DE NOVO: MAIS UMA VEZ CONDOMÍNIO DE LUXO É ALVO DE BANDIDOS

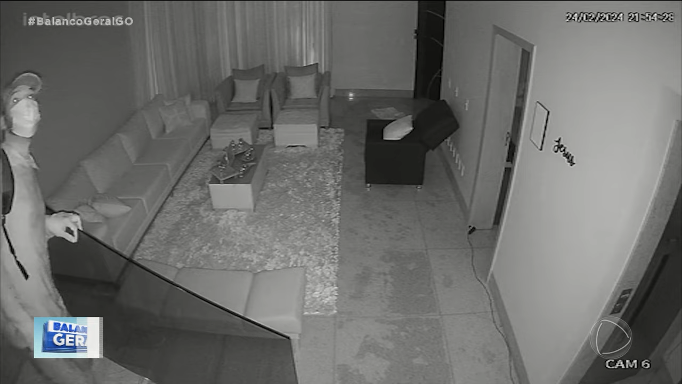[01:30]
Retirou vários pertences, joias, relógios, dinheiro. E ele, depois, conseguiu fazer um novo buraco em uma outra
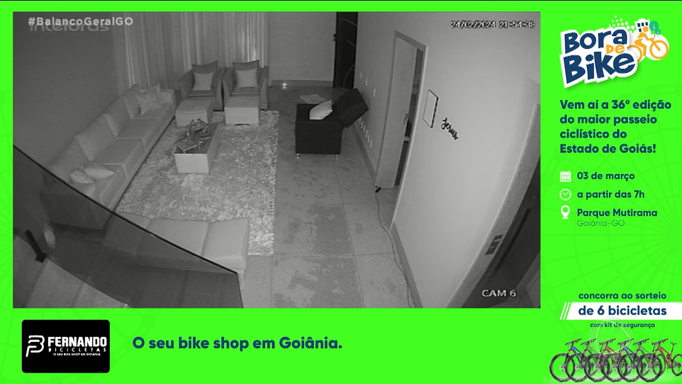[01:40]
parte do muro do condomínio para poder sair com os objetos que ele havia subtraído. Os furtos foram todos, então, no final de semana? Todos no domingo à noite. E a polícia está tentando identificar esse sujeito? Ele teria deixado, inclusive, para trás o martelo? E vocês já fizeram a coleta, a polícia científica já fez a coleta ali da impressão digital para tentar saber quem que é? Sim, na verdade, ele utilizou um martelo para fazer esse arrombamento no muro e também utilizou uma chave de fenda em uma das residências.